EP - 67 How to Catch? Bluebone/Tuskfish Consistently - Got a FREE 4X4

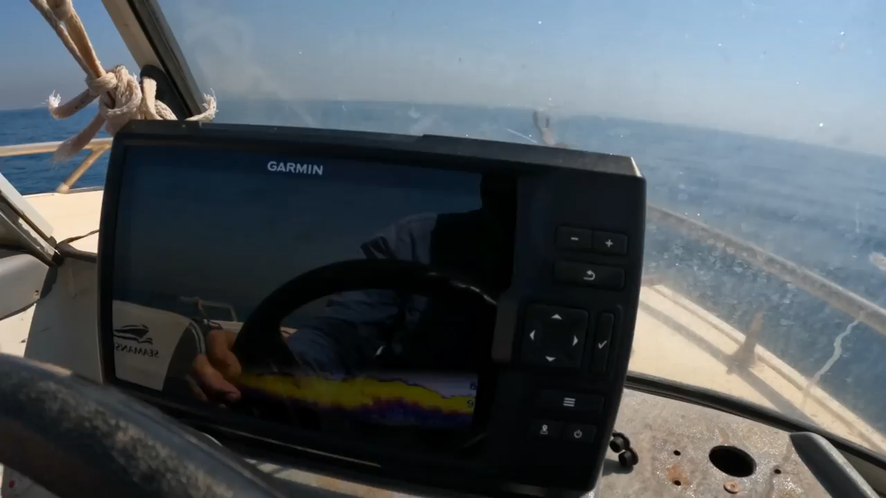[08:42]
I don't know why this our sounder screen won't show up on the GoPro. Strange. We should go sort of to about 6 meters down to 9. We're going to fish that little shelf, little drop off there.